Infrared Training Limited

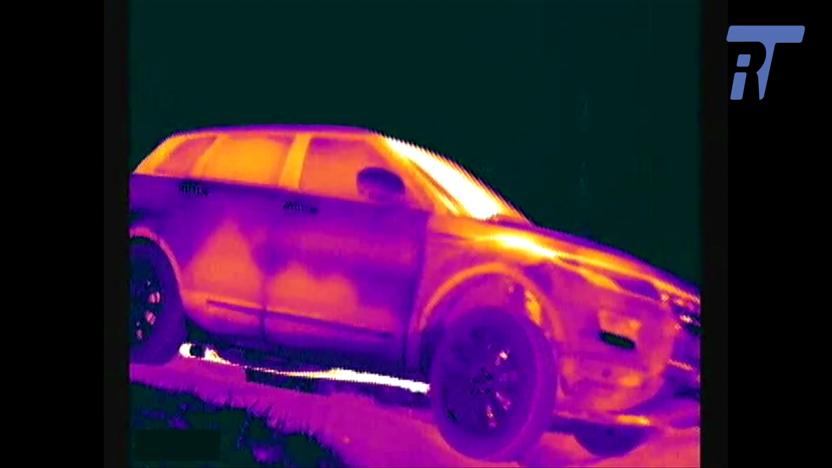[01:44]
the guys to sit in the car and go up and down the hills and across